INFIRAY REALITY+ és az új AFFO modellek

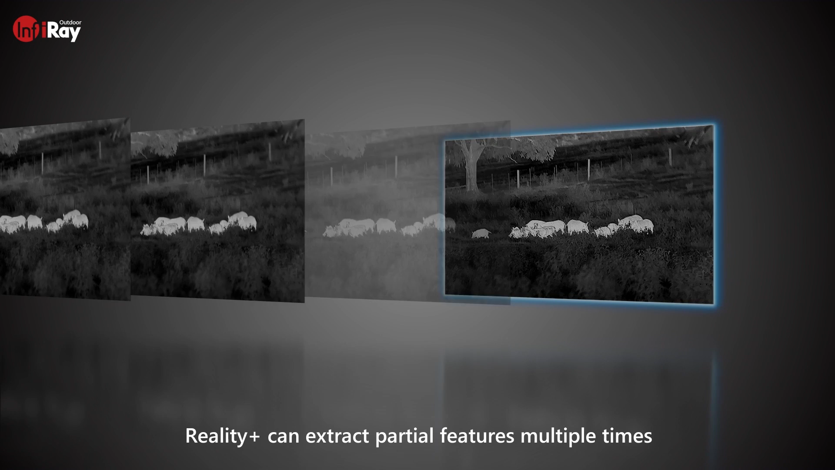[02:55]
hogy a szoftver és az algoritmus elemeire bontja a képet,
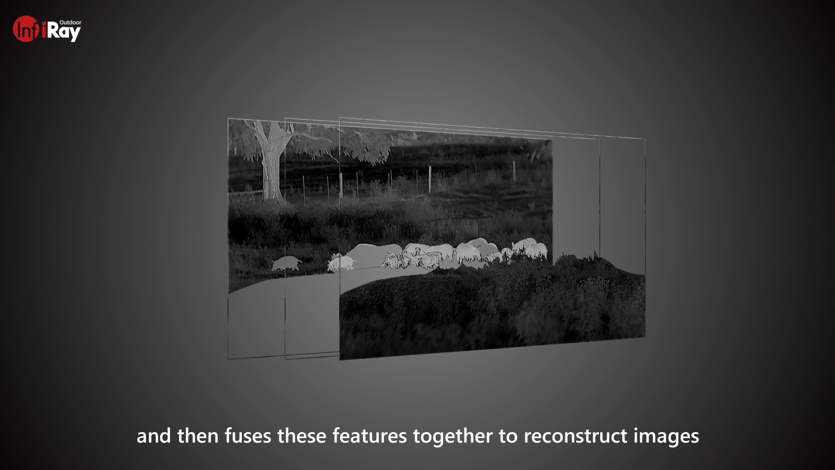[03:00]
kiszűri belőle a zajt, kiszűri belőle, vagy hát felismeri rajta az érdemi tartalmat,
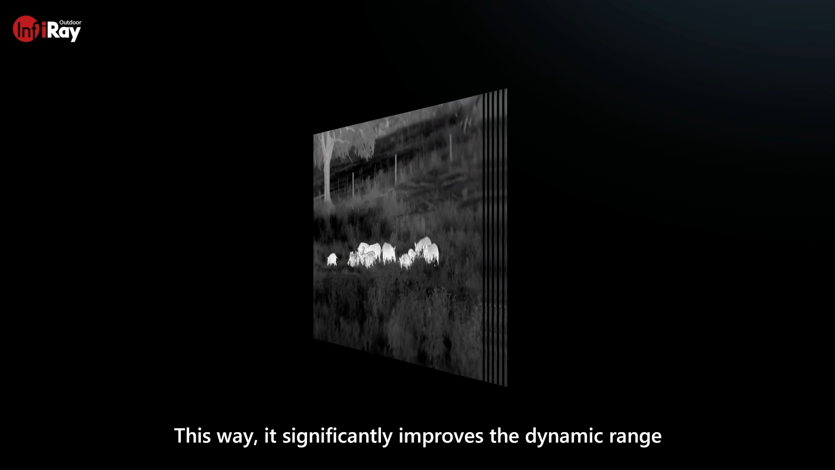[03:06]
jelenti esetünkben a vadat, és úgy javítja és korrigálja a képet,
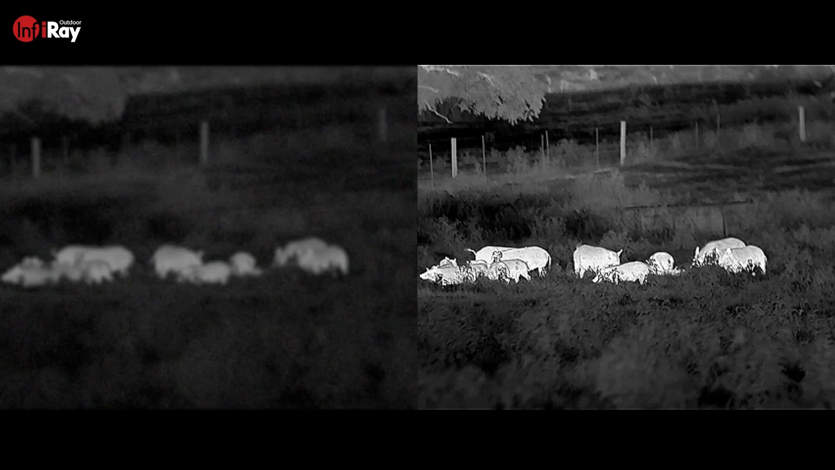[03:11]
és utána újra összerakja egy képé, hogy kevésbé zajos,
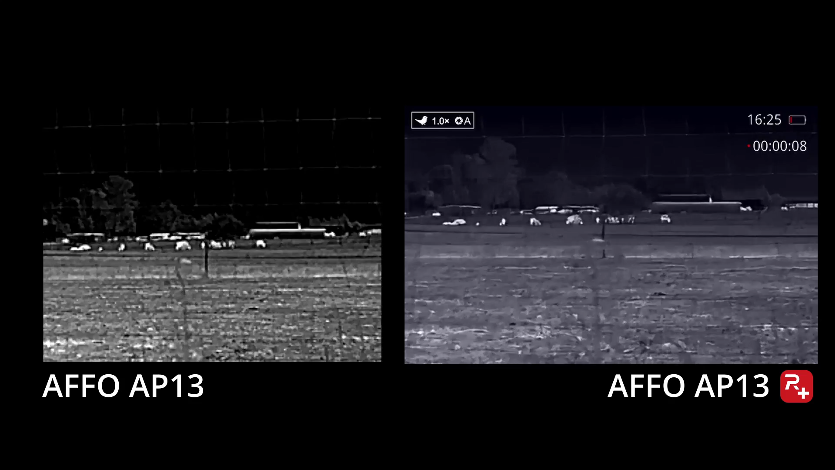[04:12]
Na lássuk! A videó készítése idejében egy rövid próbálkozás után le voltam nyűgözve a Reality Plus teljesítményétől. Egyértelmű képminőség javulást mutatott a hagyományos hőkamerához képest. Eltűntek a pixelek, eltűnt a képzaj, mintha a hőkamera a ranglétrán egy fél fokot ugrott volna felfelé.
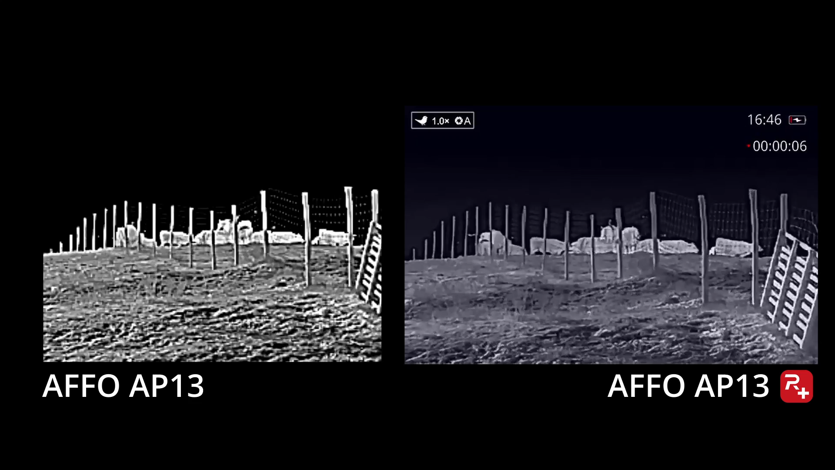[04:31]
Később kivittem vadászni magammal és valós körülmények között teszteltem. Az eredmény itt is figyelemre méltó volt, de azért be kellett lássam, hogy hát, hogy úgy mondjam a semmiből ez sem tud valamit csinálni.
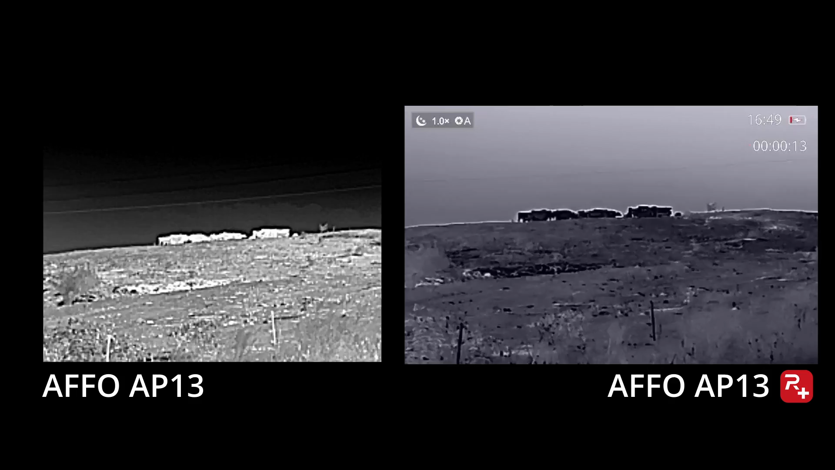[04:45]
És dez alatt, hogy ahol nincs képi információ a kis felbontás és vagy a kis nagyítás miatt,
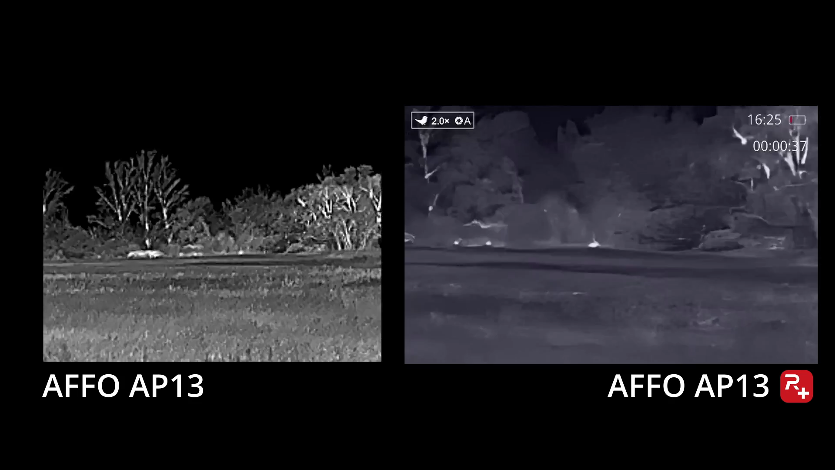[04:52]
oda a Reality Plus sem fog tudni varázsolni adatot.
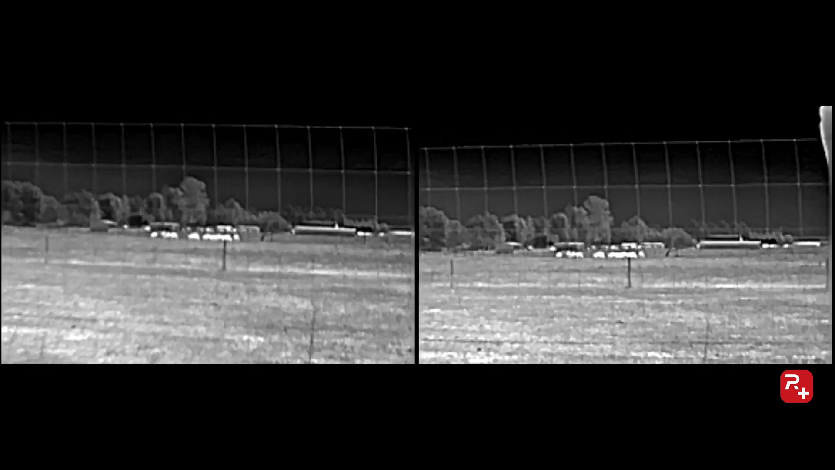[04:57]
Ez utólag megmagyarázza azt is, hogy a legolcsóbb AP09 esetében olyan nagyon nagy változást nem produkált a Reality Plus.
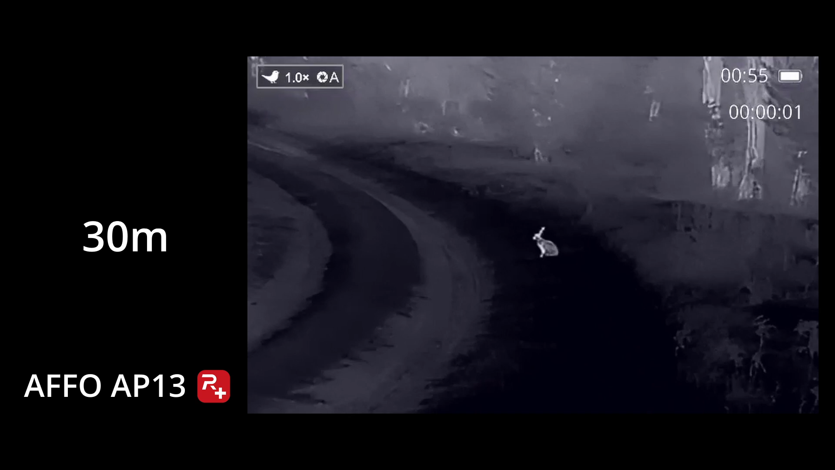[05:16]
A 13 mm-es hőkamera 256-os szenzorral, mint az AP13 már egyel jobb,
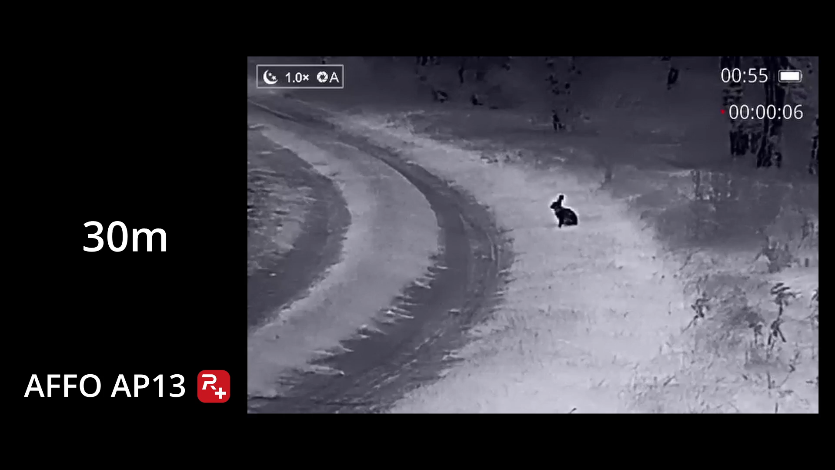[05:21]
egyel több képi információt tud szolgáltatni. 100 méteres távolságon belül állom, amit művel vele a Reality Plus.
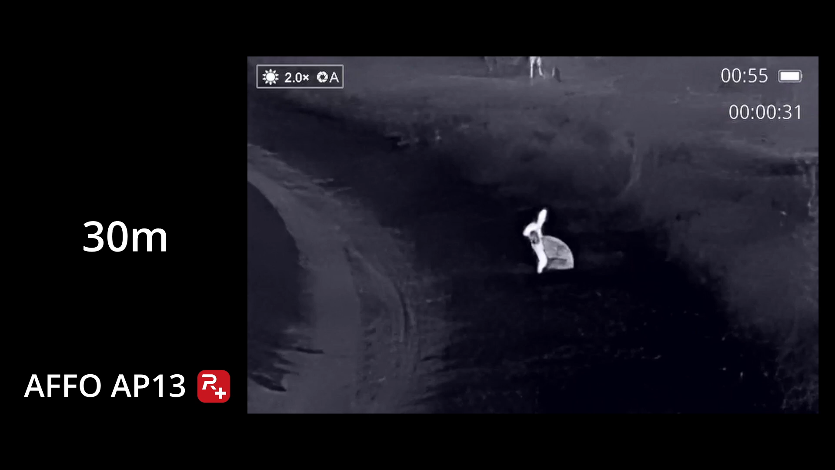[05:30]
Lekerekíti a blokkos pixeleket, eltünteti a képzajt,
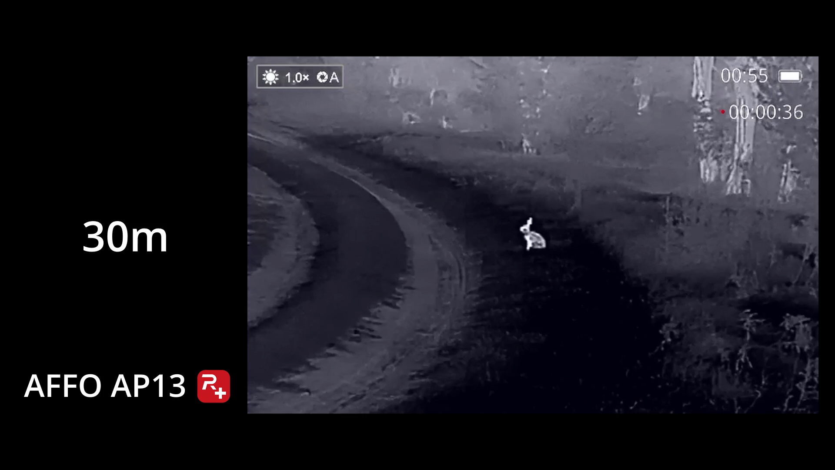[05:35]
és ez akkor a leglátványosabb, amikor digitálisan belenagyítunk a képbe.
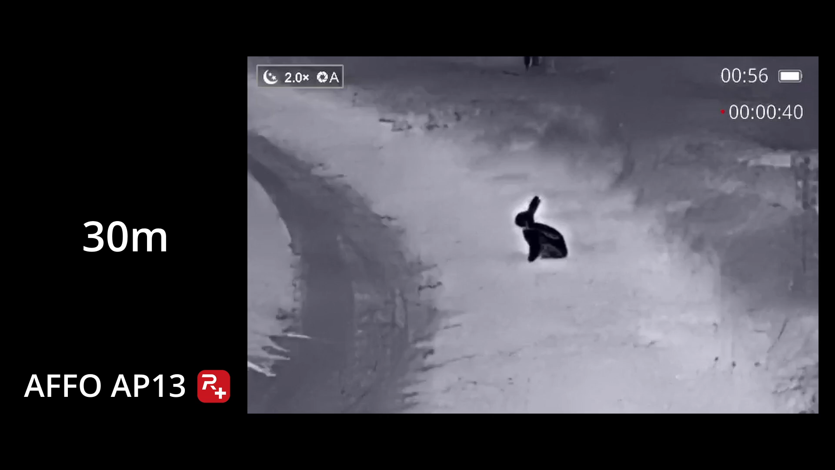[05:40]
Nem véletlenül enged az Infiré 4x digi nagyítást, még a hagyományos AP13-nál csak kétszerest.
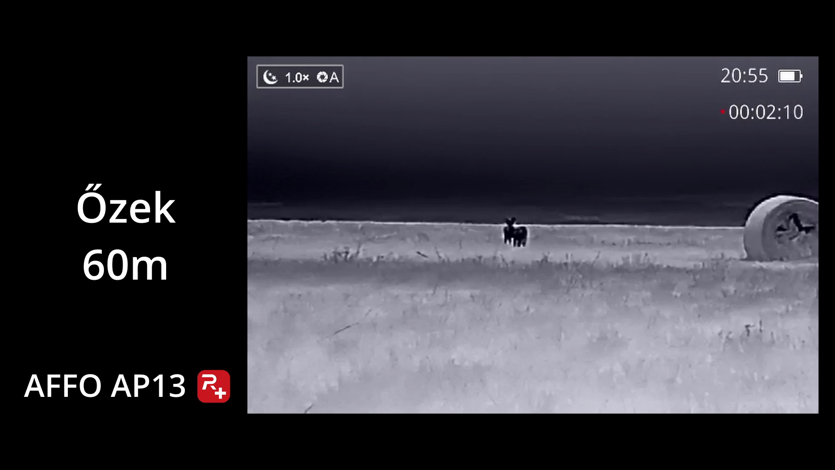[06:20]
őz méretű vagy annál kisebb állatok esetén csak jószerivel egy formátlan pacát mutatott az AP13 eddig is, és ez most sincs másképp.
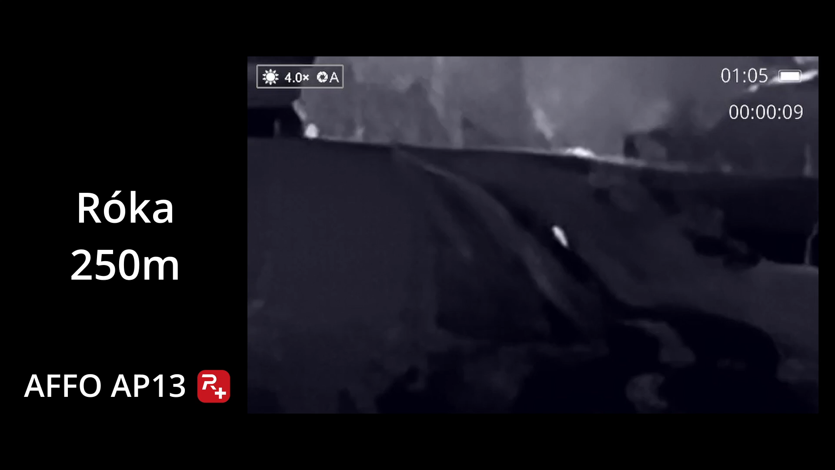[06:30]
Az új algoritmus lekerekítős megoldása, ráadásul egészen szürreális látványt tud már ilyenkor produkálni.
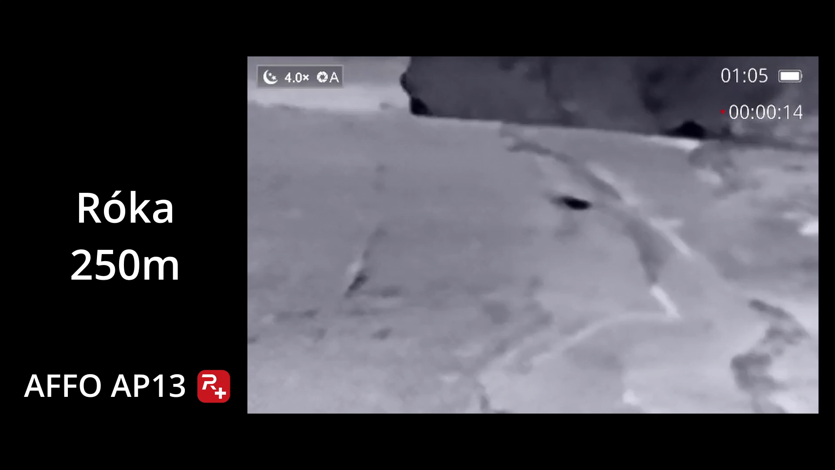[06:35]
Egy 250 méterre korzózó róka, eddig egy vízszintes, de alaktalan folt volt.
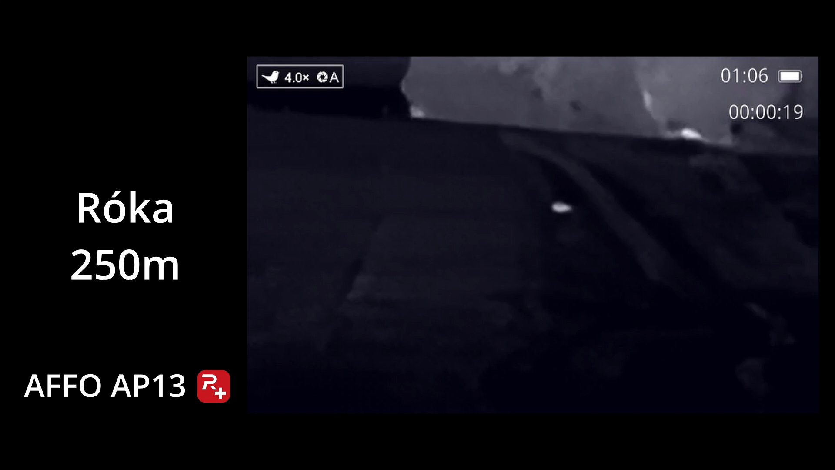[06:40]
A Reality Plus-szal sem lesz formája, de inkább hasonlít egy hullámzó mesztelen csigára, hogy szemléletesen fogalmazzak.
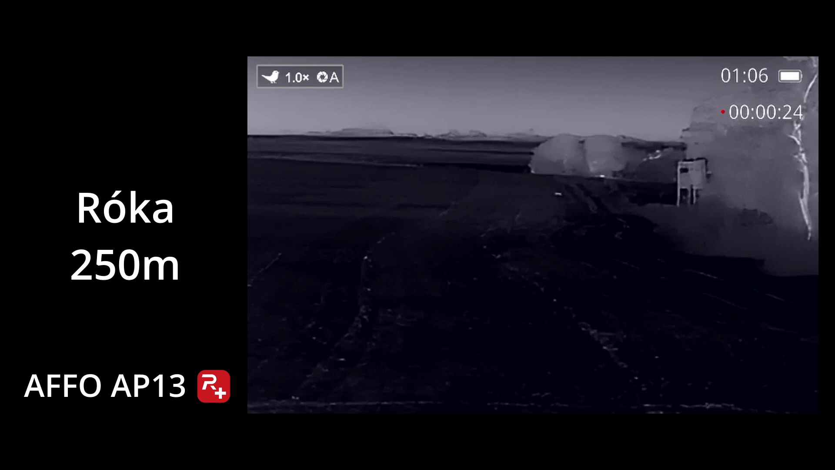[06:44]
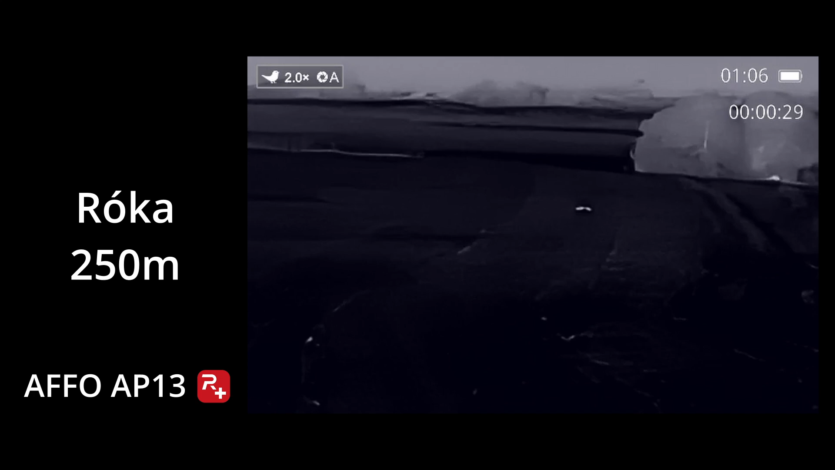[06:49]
Persze a rutinos vadász ebből is tudni fogja, hogy portjázó ragadozót lát. Néha úgy éreztem, mintha kisé túlzásba vinni az algoritmus a pixelek lekerekítését. Azt viszont nem tudtam eldönteni, hogy ezzel értékes részletek vesznek-e el,
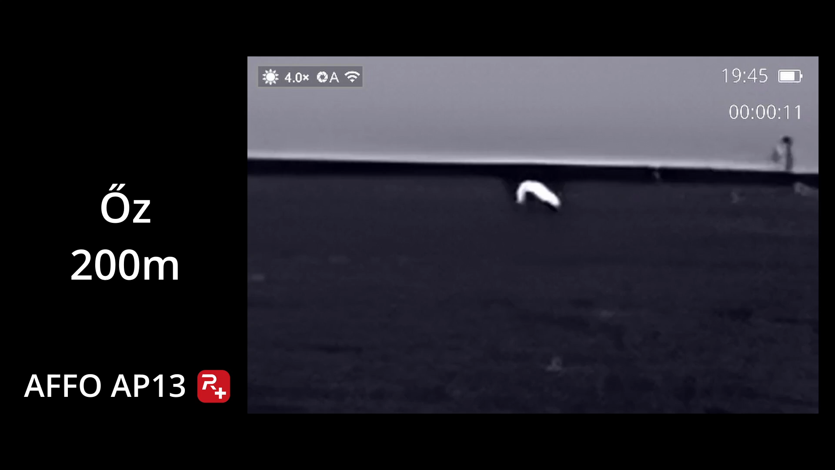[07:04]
vagy ezek a részletek amúgy sem voltak ott, így nincs jelentősége a masszív zajszűrésnek és élsimításnak ilyen szempontból. Nagyon kíváncsi leszek, hogy a komolyabb felbontású modelleket hogyan fogja kezelni a Reality Plus,
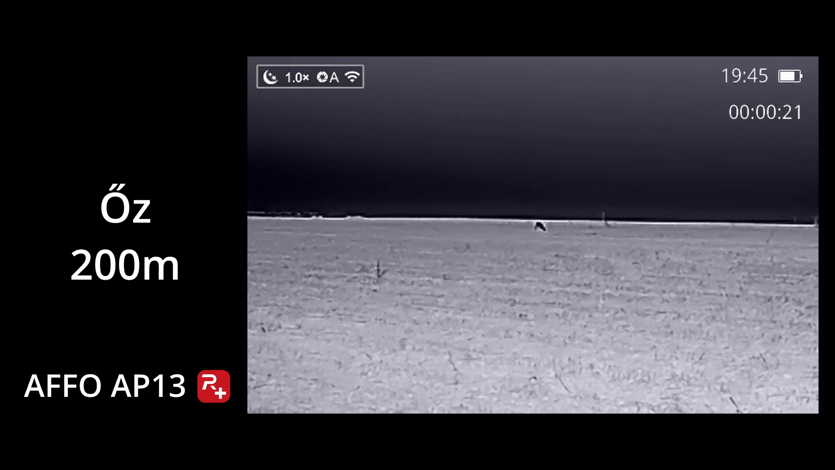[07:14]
mert az irány szerintem nagyon jó.